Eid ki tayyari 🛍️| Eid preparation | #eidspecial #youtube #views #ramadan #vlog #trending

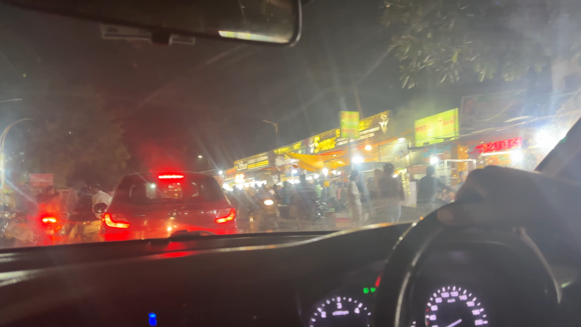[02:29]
तो वो लेने जा रहे थे, और यह भी देखो, यह लोग गेट के बाहर निकलते ही साथ,